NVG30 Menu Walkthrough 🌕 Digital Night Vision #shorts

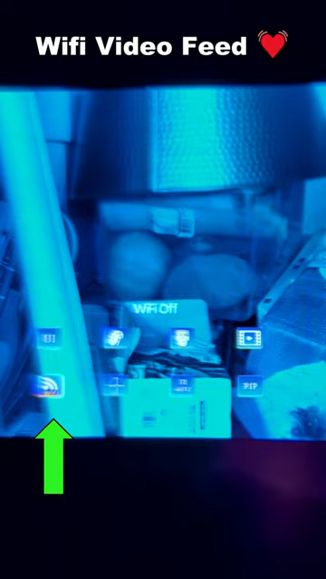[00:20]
This will turn on the Wi-Fi feature and we'll be doing a deeper dive on this in another video.